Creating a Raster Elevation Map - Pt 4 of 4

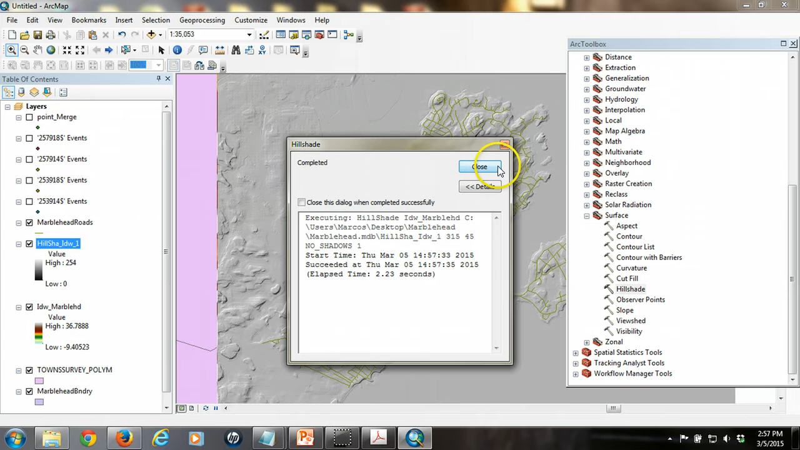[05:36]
what we get is something that looks kind of like this clay surface.